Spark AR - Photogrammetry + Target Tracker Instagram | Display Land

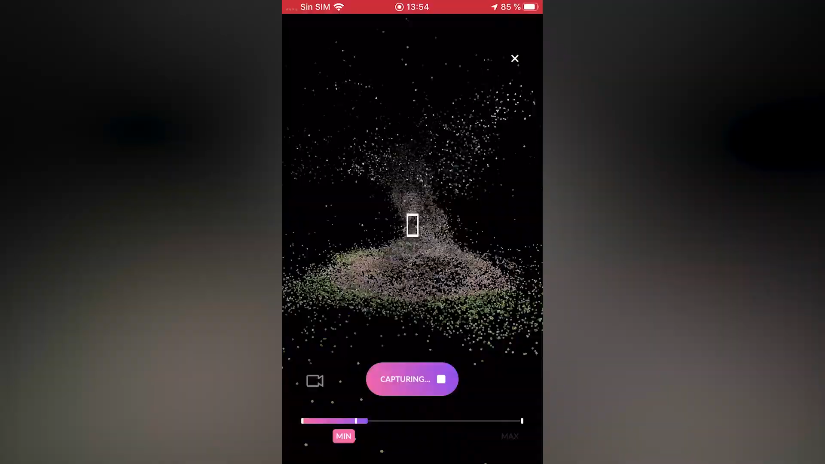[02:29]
Una vez que terminemos, le pondremos un nombre.
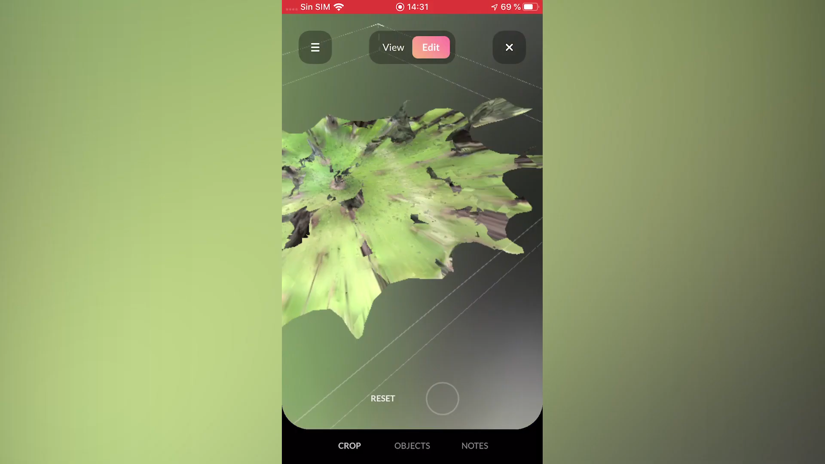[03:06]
Felizmente existe la función de edición que te permite cortar solo los elementos que quieras exhibir al público.
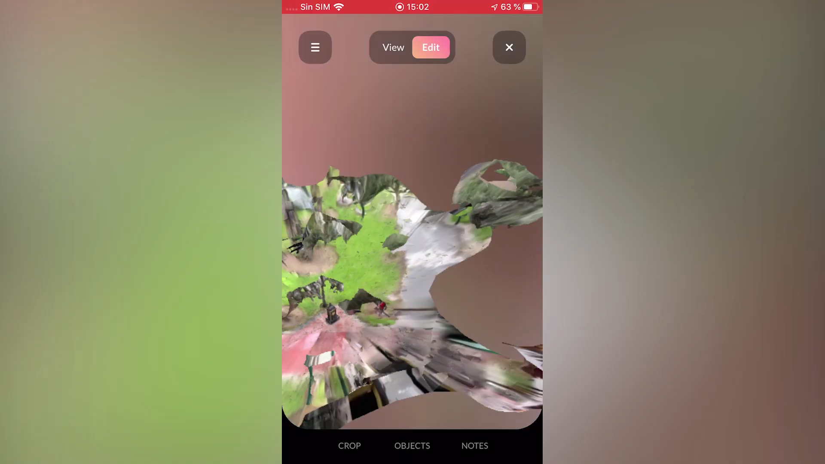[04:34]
El problema con esta grabación estuvo relacionado con su rostro oscuro que no se pudo trackear de manera correcta por la luz y por la sombra del árbol.